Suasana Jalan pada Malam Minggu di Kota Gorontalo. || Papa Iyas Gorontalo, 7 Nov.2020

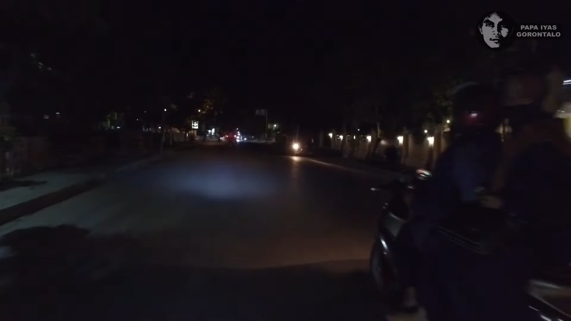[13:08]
Agak gelap ya. Lampu jalan tidak dihidupkan, hanya sebagian. Ya, sebelah kiri ini karaoke Inul ya. GBC.
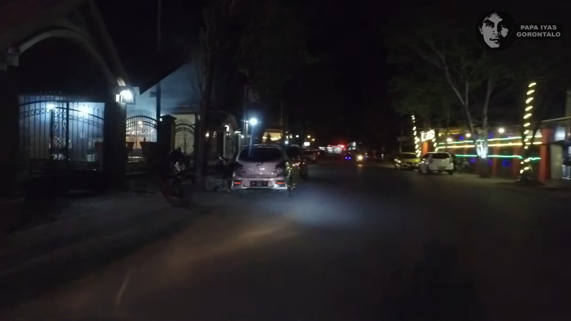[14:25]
dan ada Pinos dan lain-lain. Nah, di sini sudah banyak.
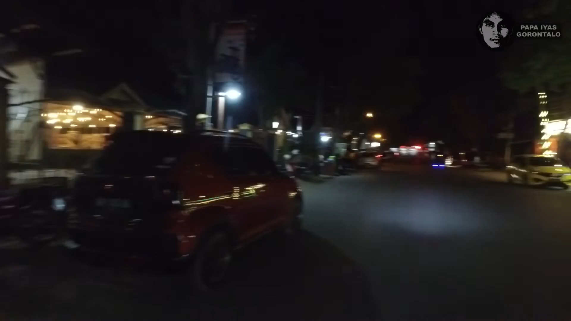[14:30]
Ini ada rumah makan di sebelah kiri, sebelah kanan ada live musik juga ya.
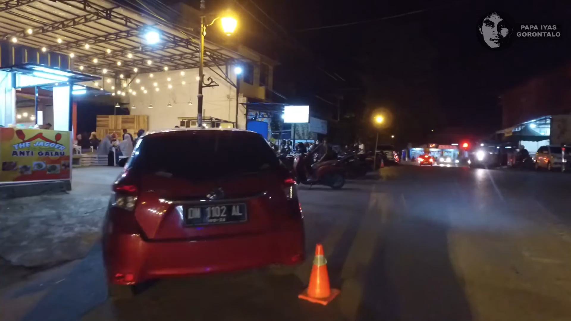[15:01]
Nah, di sini lagi kafe baru. Nah, di sini ada live music.
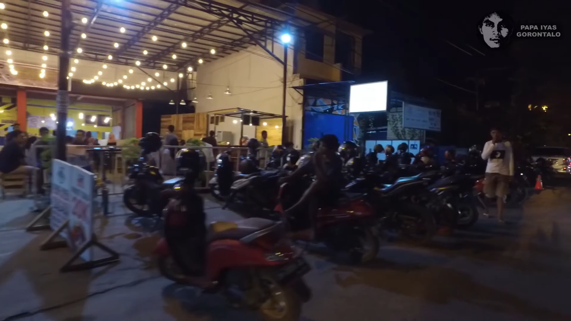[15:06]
Mantap. Oke, kita sudah ada di pertigaan Jalan Agus Salim atau
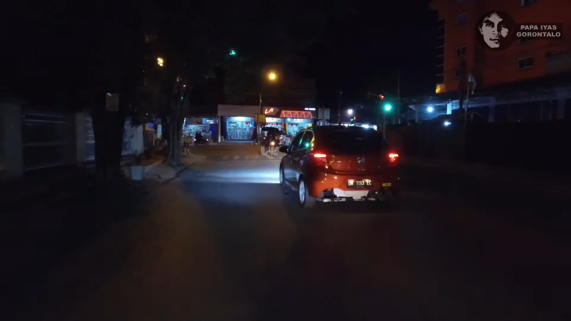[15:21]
Jalan HB Yasin. Kita belok kiri saja. Kita menuju ke pusat kota.
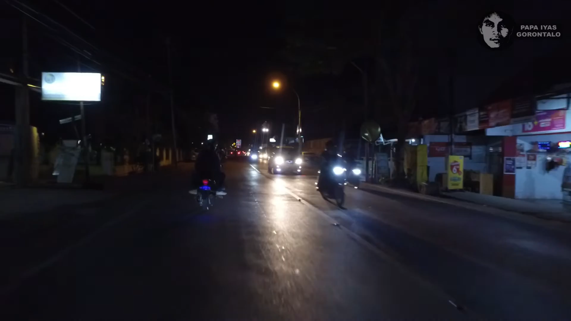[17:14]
Kalau orang-orang dulu kayaknya ini masih mereka bilang Jalan Agus Salim. Banyak pembalap. Jadi lampu jalannya ini tidak dinyalakan semuanya ya, hanya sebagian.
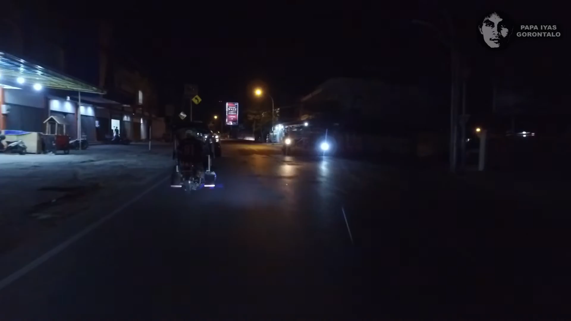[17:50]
Jadi agak gelap. Jadi semoga teman-teman yang ada di rantau, apalagi yang sudah berpuluh-puluh tahun ya, meninggalkan kota Gorontalo, jadi saya persembahkan untuk Anda yang jauh di sana
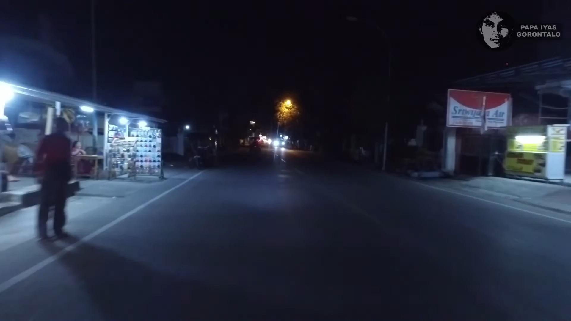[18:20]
video terkini kota Gorontalo di malam hari. Masih tetap di Jalan Agus Salim atau Jalan HB Yasin.
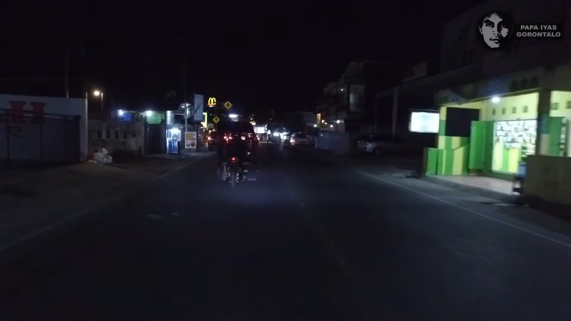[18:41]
Nah, nampak dari sini sudah kelihatan logo M ya, M warna kuning McDonald. Nah, ini juga baru beberapa bulan ya diresmikan.
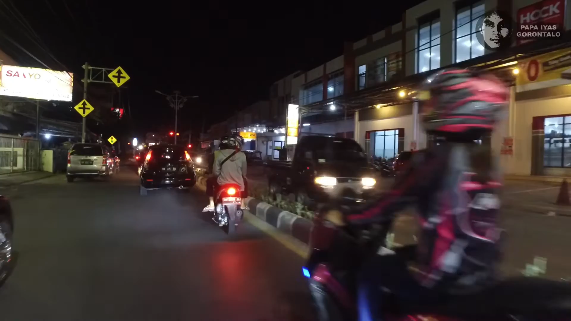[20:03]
kabupaten Bilail ya, Bilail. Jadi Mall Mega Janur.
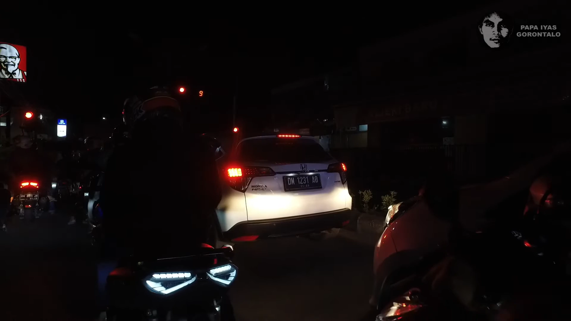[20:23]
Kalau perempatan ini kalau dia belok kanan ke Jalan Panigoro, kalau belok kiri ke Jalan Siswa atau menuju ke SMP Negeri 1 Gorontalo. Jadi kita lanjut, wow, lanjut menuju ke Bundaran HI Gorontalo Indah. Nah, ini Gelail ya.
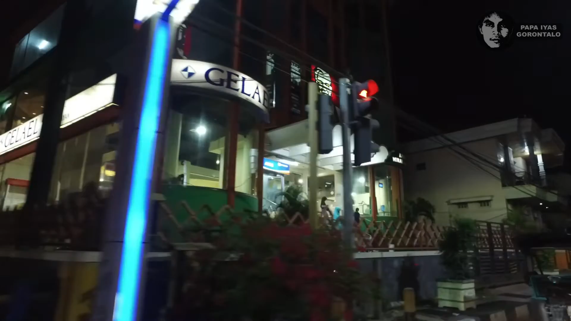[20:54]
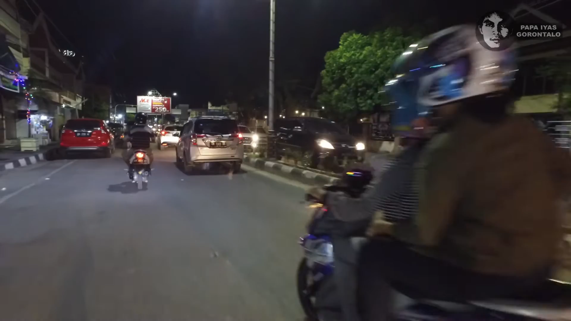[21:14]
Depan perempatan, kalau belok kiri menuju ke sentral kota. Nah, situ
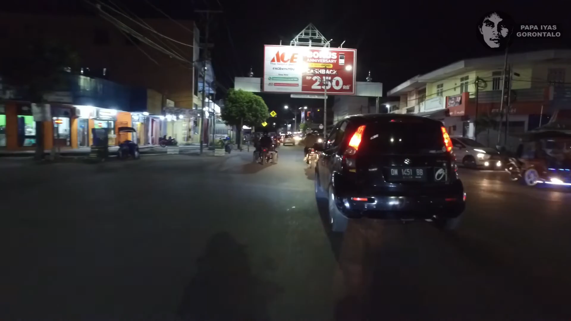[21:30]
kita terus saja. Nah, di sini perempatan jalan tengah. Kalau belok kanan ke pusat pertokoan. Nah, di sini perempatan ini belok kanan ke pusat pertokoan. Kalau belok kiri menuju ke sentral.
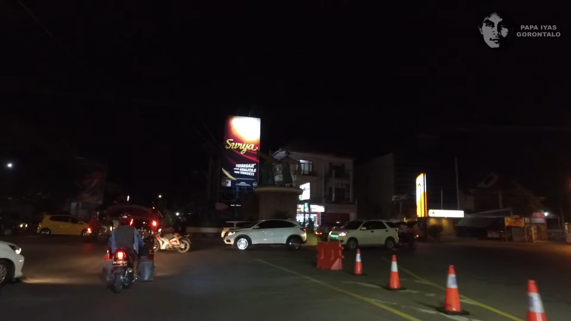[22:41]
Nah, sekarang kita sudah berada di Bundaran HI atau Gorontalo Indah.
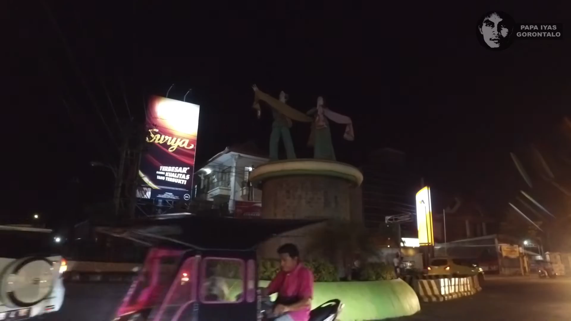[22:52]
Nah, cuman lampunya dimatikan ya,
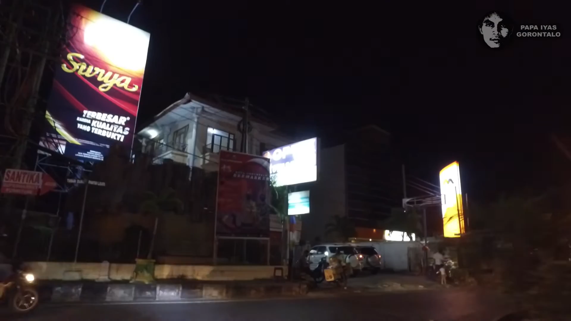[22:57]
agak gelap.
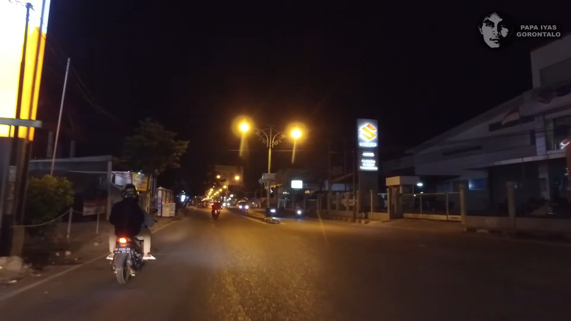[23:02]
Kita lanjut ke pusat kota ya. Nah, sekarang sudah di pusat kota.
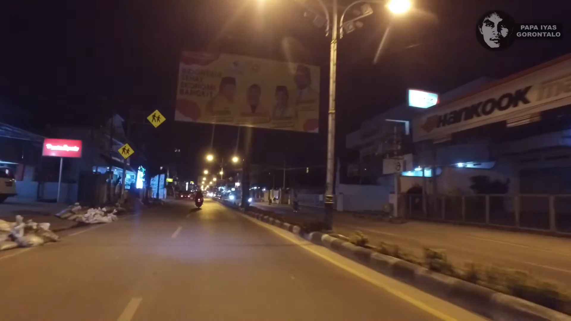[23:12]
Iya, kita sekarang berada di Jalan Ahmad Yani ya.
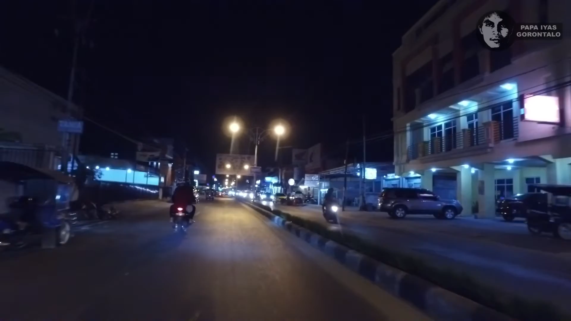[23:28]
Nah, di sini banyak dealer ya, dealer motor dan dealer mobil. Jadi kita lanjut. Ini jalan mengarah ke arah selatan atau menuju ke arah laut.
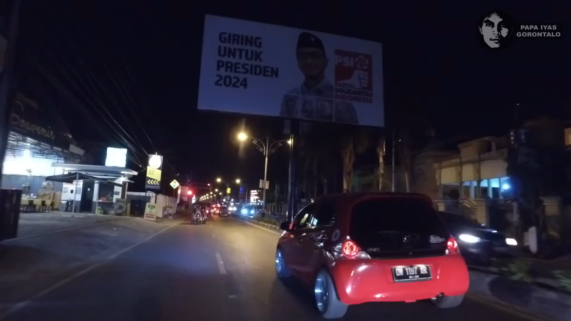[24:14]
Nah, ini masjid Baitur Rahim, Masjid Agung, tepat di perempatan ya.
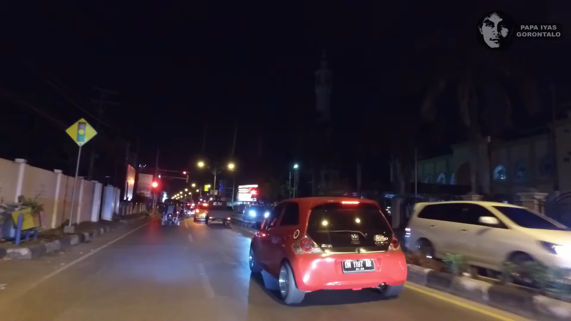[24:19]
Ya, jadi yang
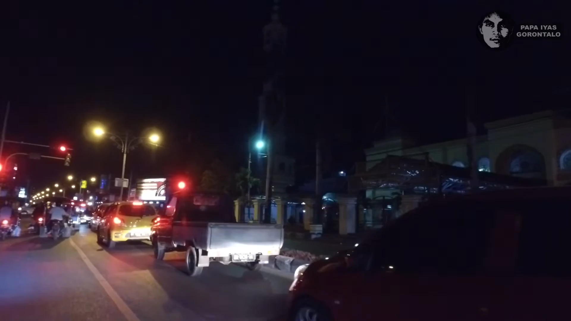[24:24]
di perempatan ini kalau belok kiri menuju ke City Mall ya, City Mall Gorontalo.